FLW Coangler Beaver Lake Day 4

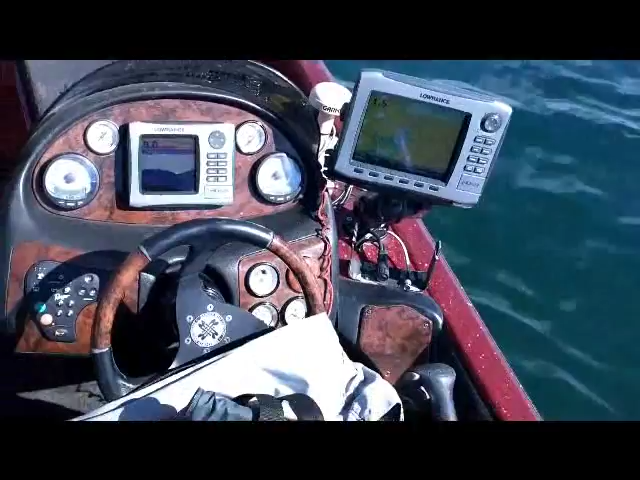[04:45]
Uh-oh. Yeah, it's at 9.5 feet. You can see clear as a bell.